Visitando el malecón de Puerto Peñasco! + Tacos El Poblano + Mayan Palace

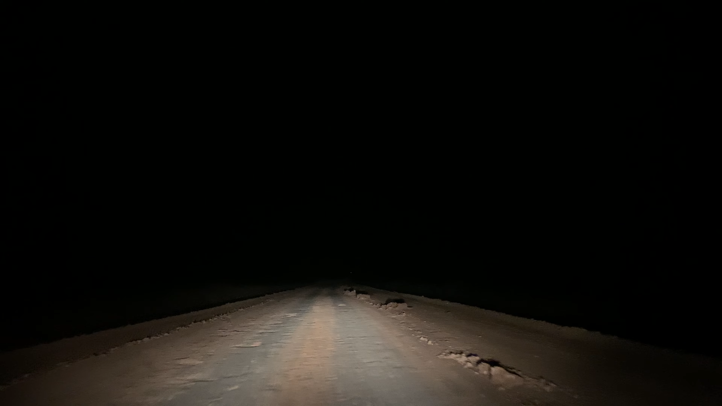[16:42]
Ahorita, para no serla tan larga, venía delante de nosotros un carro que venían del Mayan Palace, creo, y se regresó, literal, se regresó. Porque realmente yo creo que si eres americano o eres una persona que no acostumbra a estos lugares, y hasta para un mexicano, o sea, viajar por estos caminitos en la noche, papá, te hace pensarla, dos veces. Porque... No, sí, es recomendable venir de día, porque sí. De noche, si no conoces, está terrible. Y sí, pero nosotros, amigos, hemos decidido ir por unos taquitos ricos, probar la cena de noche.
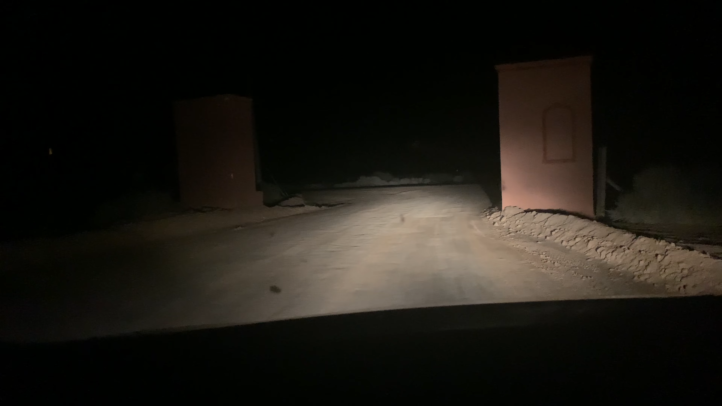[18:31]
Y bueno, amigos, para mostrarles dónde exactamente estamos, dónde está la entrada para ir a nuestro resort, parece increíble, parece de azul, parece de terror. Entrada de panteón. En serio. Ahí vienen los autos.
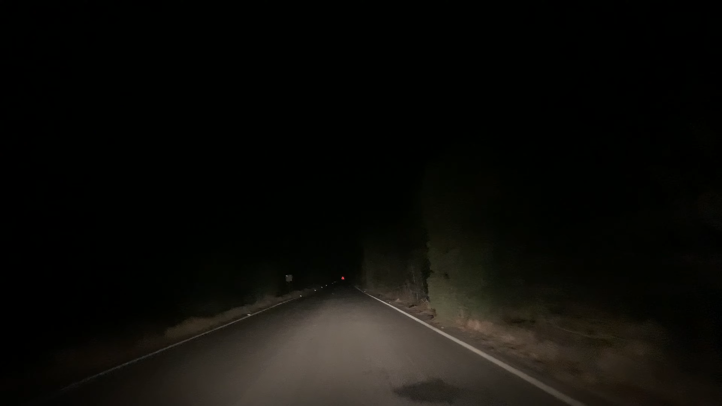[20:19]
Muy bien cuidada la carretera, pero realmente está muy lejos el resort del centro de la ciudad.
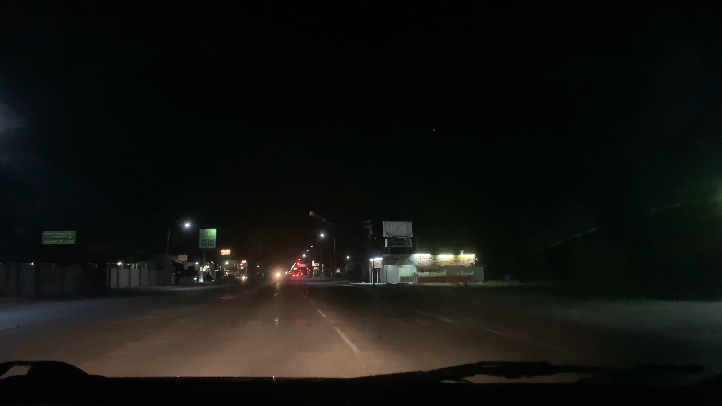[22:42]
ahí dice que cierran a medianoche, ¿no? Este está, está cerrado. No, está abierto. Está cerrado. Tacos El Poblano. Bueno, que comience de vuelta el camino de un largo viaje hacia la terracería, hasta Playa Miramar. Sí, amigos, vamos a tratar de darle ahorita la chancla porque...